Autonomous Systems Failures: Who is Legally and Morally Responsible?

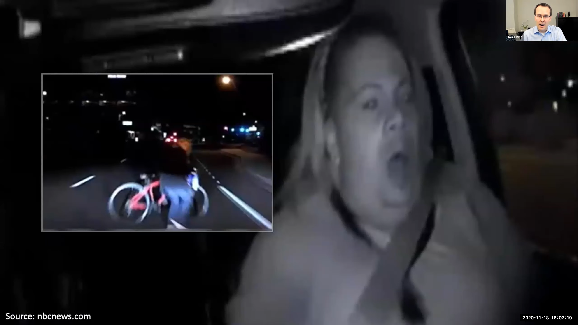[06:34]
Video of the vehicle safety driver, Rafaela Vasquez, showed her looking down before the collision.